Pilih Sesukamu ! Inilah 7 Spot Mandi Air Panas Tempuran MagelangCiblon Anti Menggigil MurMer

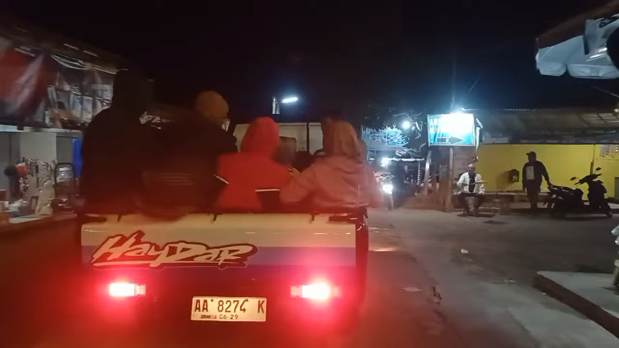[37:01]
Di sebelah kanan ini ada Tirta Madu.
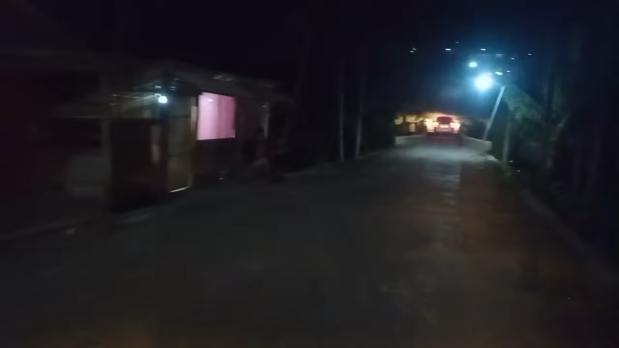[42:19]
Azira, satu-satunya kolam renang yang berada di seberang jembatan.
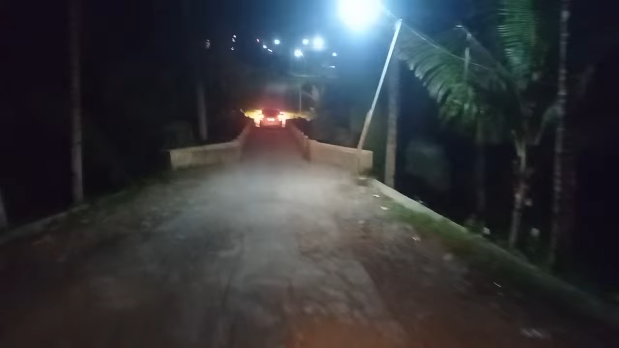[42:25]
Sekali lagi nih,
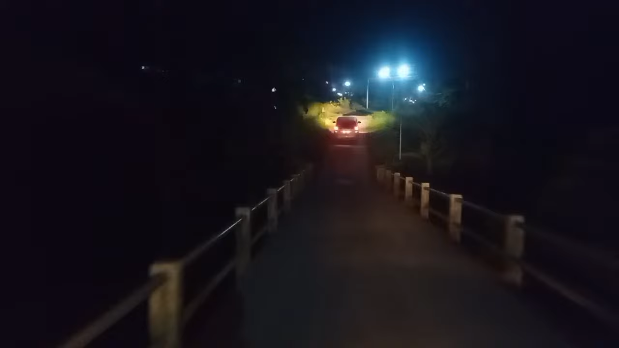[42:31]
sebelum adanya pembangunan kolam renang 6 tempat ini dulu adalah persawahan,
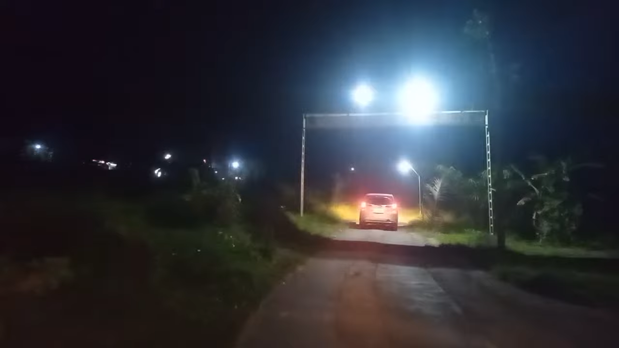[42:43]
jadi bukan di tengah pemukiman. Jadi kita berada di pinggiran persawahan nih.
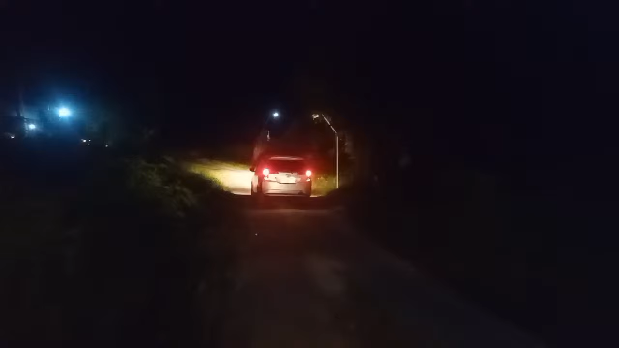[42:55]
Jalannya menanjak. Ya, ada pertigaan yang kalau kita belok kanan akan menuju Kali Progo.